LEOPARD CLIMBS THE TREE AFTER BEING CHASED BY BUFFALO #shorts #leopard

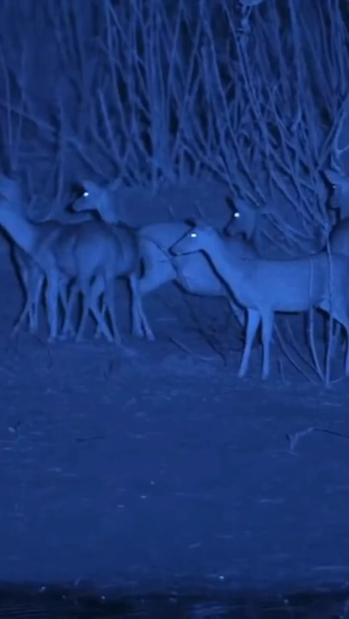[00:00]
In Yala, water buffalo are a particular problem.
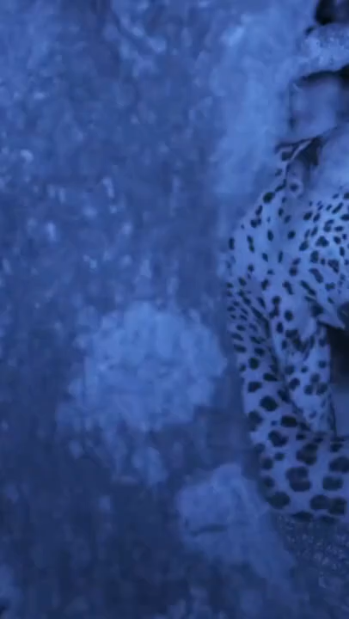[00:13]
And are another reason why trees are a leopard's best friend.